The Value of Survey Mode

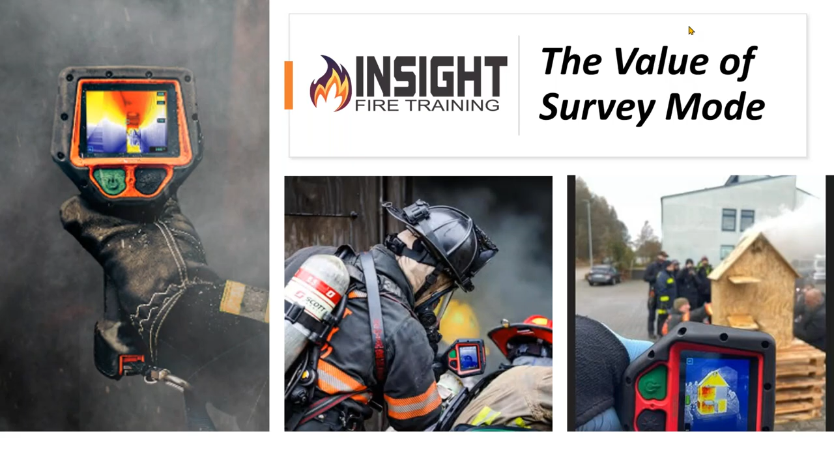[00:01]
Welcome, everyone. Today, we have Andy Starnes from Insight Training covering a super important topic, one that is often under-trained and overlooked. That is the topic of investigative modes. At SEEK, ours is called survey mode, and Andy is going to help explain the value, hence the name, the value of survey mode. With that, we'll turn it over to you, Andy, and then also, if you guys have questions, go ahead and put those in the chat, and I'll try and either get them answered right away back to you,
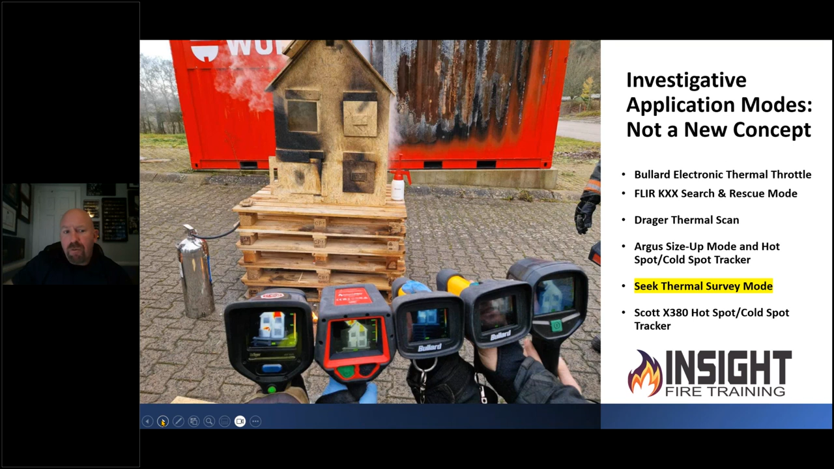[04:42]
This is not an exhaustive list, but just some of the ones that we commonly see that if you already have these cameras, this might be something that benefits you. You can apply the same concepts we talked about today to those cameras as well. Here's the little disclaimer. If you're going to use an investigative mode color palette, make sure you understand what its actual contraindications are. A lot of these are what they call single gain or max dynamic range of a very, very tight temperature span. So in this case, survey mode, the max dynamic range or temperature span is 0 to 300 degrees Fahrenheit or 0 to 150 degrees Celsius. That means if you go in a high heat environment, you will experience something known as saturation or what old firefighters call whiteout.
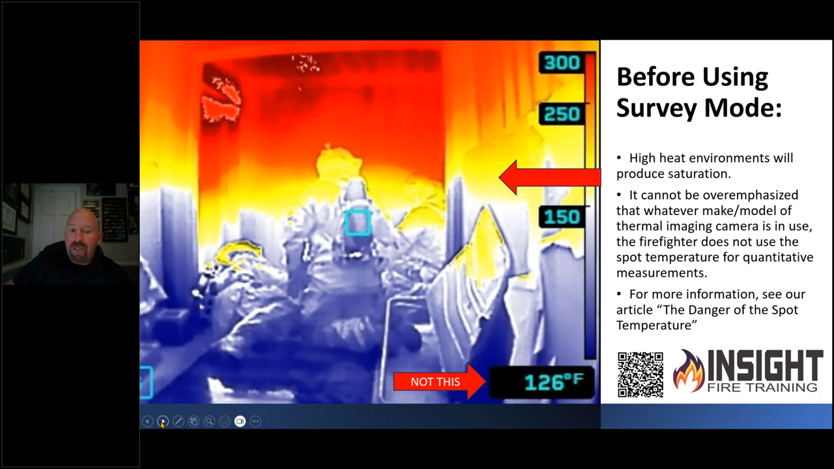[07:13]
On screen: spot 126°F
If you want to learn more about the danger of the spot temperature, check out our article in the bottom right hand corner because as this picture shows, it's clearly hotter than 126 degrees Fahrenheit in this room because red is over 300 and those are apparent temperatures, which are estimates. We are not seeing all the measurements that are in here. We're seeing long wave infrared radiation. We're not seeing gas temperatures. We're seeing a part of the infrared spectrum. So let's talk about why this can help you. Thermal situational awareness is important. It's been often overlooked and neglected and in my opinion, just completely forgotten about by most fire departments. The two most common areas that are not trained on are behavioral health and thermal imaging. And I see that consistently. And here's a problem with that. You hand them a camera. You don't tell them what it means.
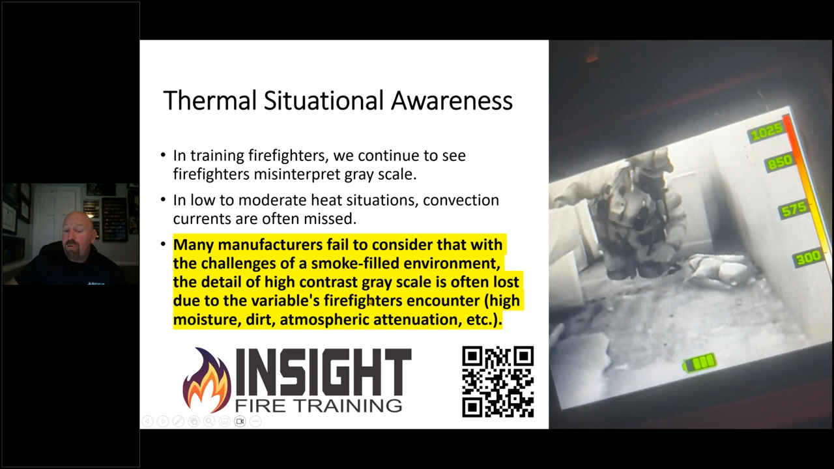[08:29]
Every one of these slides that has a QR code may take you to somewhere interesting, such as videos, resources. Please make sure you check those out. Here's an example of the value of survey mode. One of the problems we're having in the fire service today is firefighters are constantly arguing on social media instead of going outside and training and learning the difference that why they should cool or shouldn't cool moving down a hallway. I would encourage you to think about what a human victim is experiencing who doesn't have the luxury of PPE when you look down this hallway in survey mode and see anywhere upwards of 300 degrees at the ceiling and how much heat's moving up those stairs to an unprotected child who may be trapped in that bedroom versus when we flip this to TI Basic.
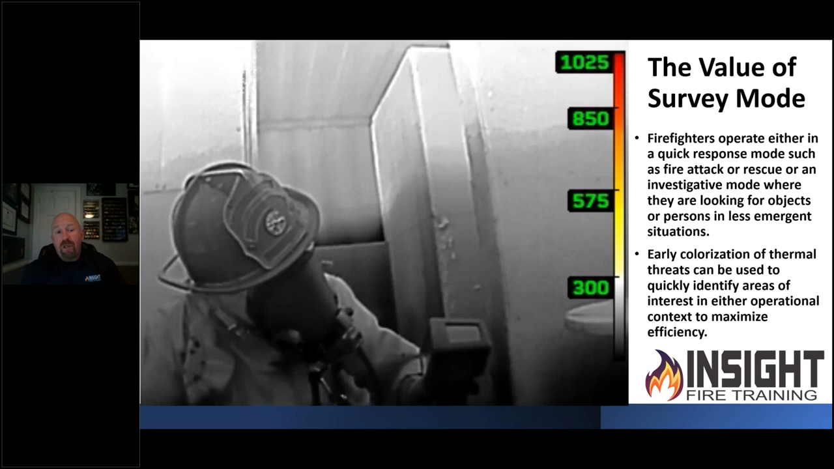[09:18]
But when we switch it to TI Basic where this camera shows color at 302 degrees, it doesn't look as threatening. And to someone under the protection of three layers of a specialized garment, you don't feel pain until way, way late such as 500 degrees, cumulative heat transfer after five minutes. Person is dead by that point. Make sure you understand that early colorization of thermal threats can be used to identify these problems. Fix these things, locate the fire, mitigate areas that you may not see or pick up with a standard camera.
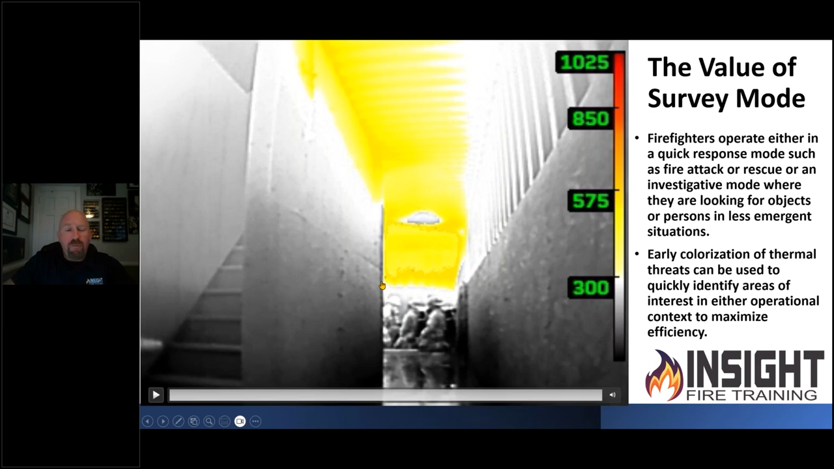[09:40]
It's not an always or never, but when you use this device, if you use an application mode such as this, it can help you find problems you may miss.
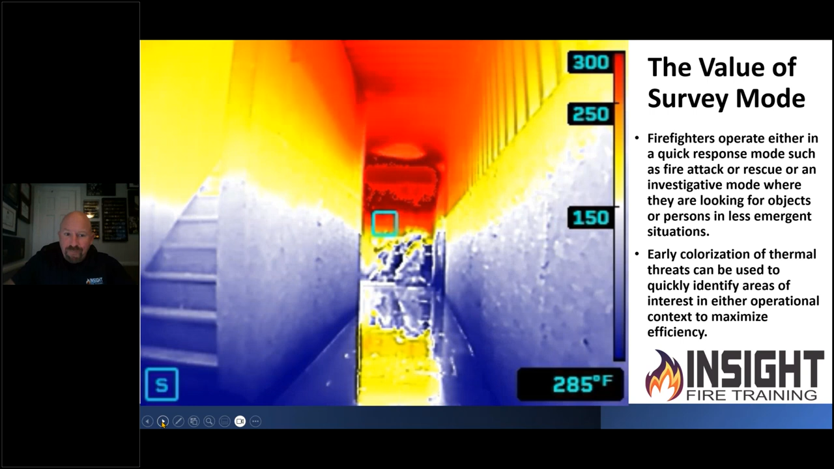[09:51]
On screen: spot 285°F
So here's some examples of how you could use it. We can use it in size up, making entry, fire attack, like you saw there, search,
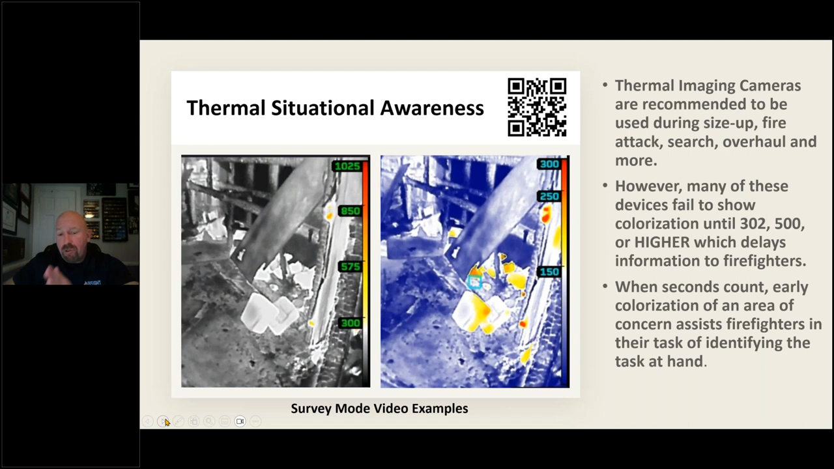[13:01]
But this device is pretty simple. No buttons to push as far as toggling. You just set it, forget it. You don't have to adjust it up or down. You read the color bar. You make sure you're standing in line with the target and you interpret it. And one of the things that I see consistently is fire departments are starting to see the value of using thermal imaging cameras and size up. Keep in mind that building science inspectors and thermologists have been using thermal imaging cameras to inspect buildings for a long time successfully to find problems. Florida just passed a law that all of their multi-occupancy buildings such as hotels have to be inspected by a thermographer by the end of 2025.
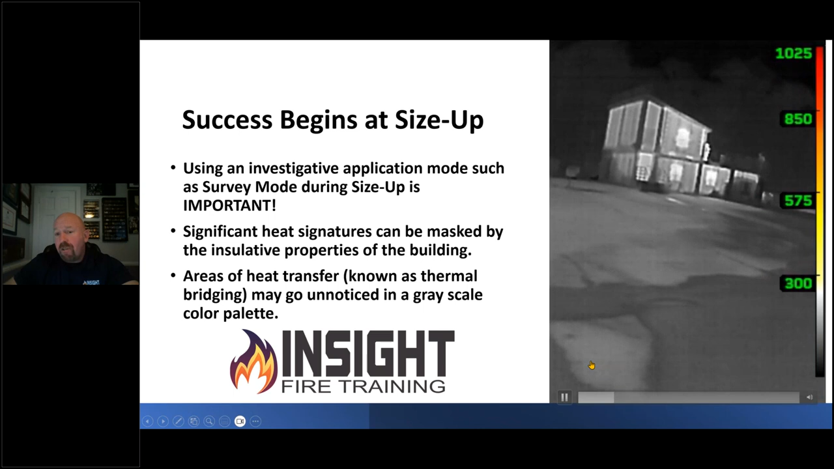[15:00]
We're a good distance off. However, those three windows are just white to us. So as that white hot firefighter just came out to burn room, we call that being a hothead because we're quite hot. So those are some advantages to that. Now let's look at a camera used during size up just in grayscale.
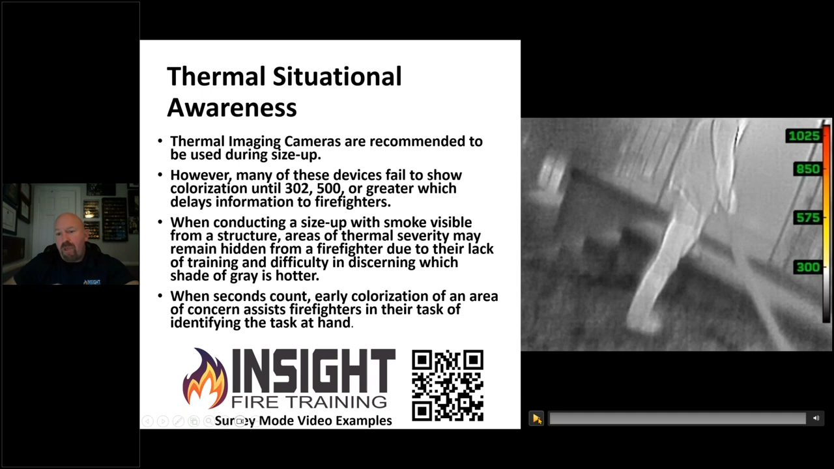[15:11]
This is your TI basic mode of your attack pro without survey mode. Great grayscale image, convection currents exhausting from the second floor of this basement fire, by the way.
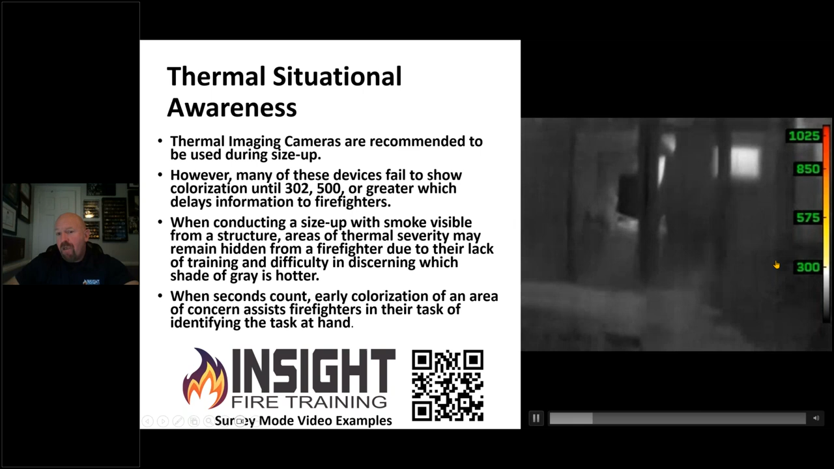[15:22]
Split level home. Firefighter makes the 360, identifies the area where suppression efforts are already taken care of.
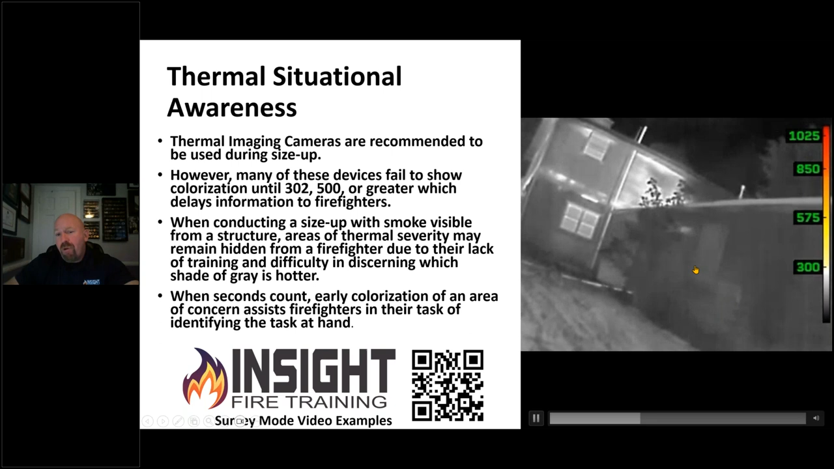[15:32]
And when he starts to walk around the other side of the building, look at the non-uniform white thermal patterns. Those are called thermal bridge and he points at it right there. That's where it's moving up the stairs, in between the platform construction, moving from bottom to top. How much easier would that be if that was colorized? If you were hustling and people are screaming and seconds count, early colorization makes a huge difference. And I've already pre-uploaded numerous examples of survey mode videos to my YouTube channel.
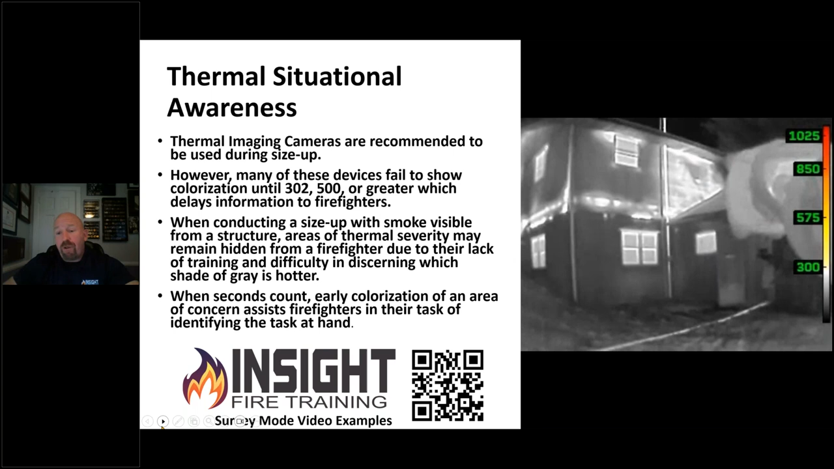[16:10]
You can scan that QR code, go right to it, make your life easier. And you can learn how to do this because this firefighter is well-trained in thermography. Not every firefighter is. So if we change the game and we're going to do this in survey mode, keep in mind, this is a training building.
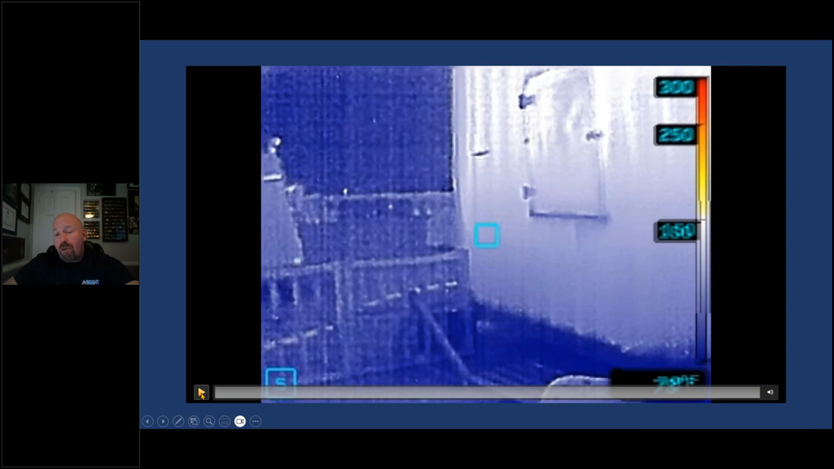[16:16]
And we're going to look at the difference outside and looking through the door towards the fire.
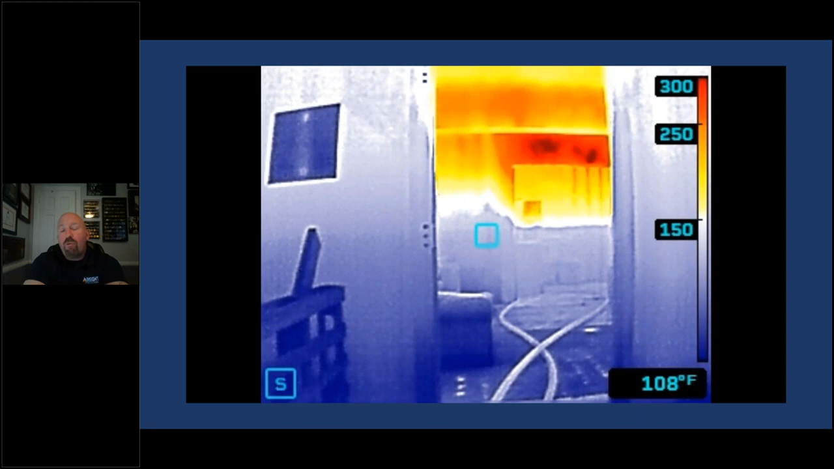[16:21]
On screen: spot 108°F
In survey mode, you can see the colorized areas of superheated areas.